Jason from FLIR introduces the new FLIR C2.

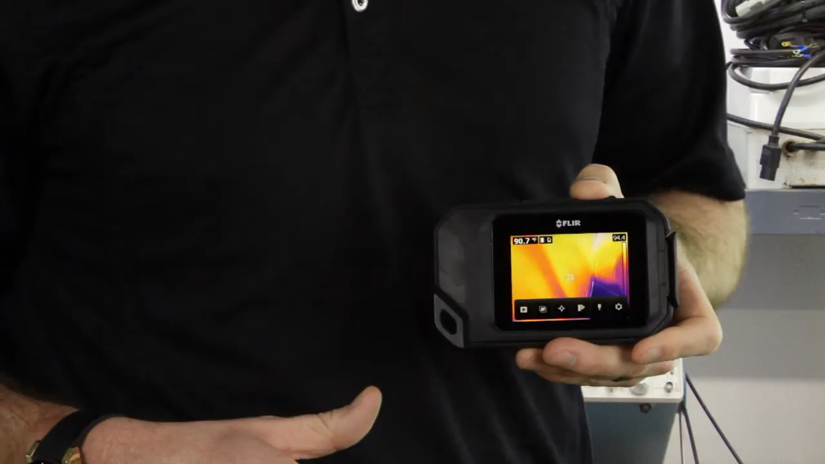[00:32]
With one click of the button up top, you capture both your infrared and digital image on an SD card, which can be imported into a PC